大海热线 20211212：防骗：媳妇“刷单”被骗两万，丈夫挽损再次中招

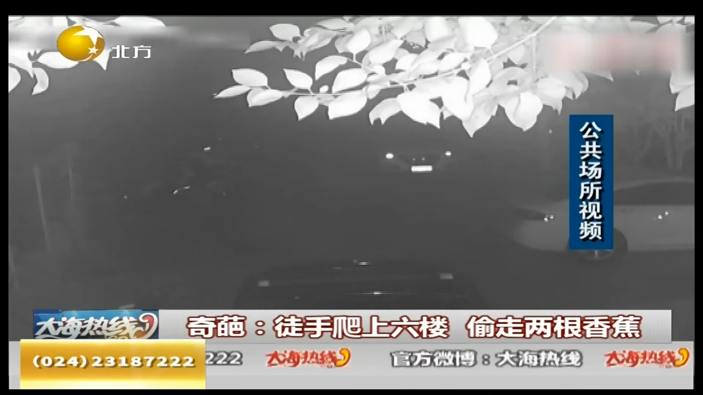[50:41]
鬼鬼祟祟晃来晃去我瞅你呀指定是没干好事好嘛小偷啊从画面中可以看到一小伙独自在小区里晃悠趁着大晚上没人挨个拉人家车门随后又跑到居民楼附近一顿傻嘛没有人竟然开始徒手爬楼哎不是大兄弟你手好的呀徒手爬了六楼翻进一户没关窗的居民家里偷的竟然是两个人相交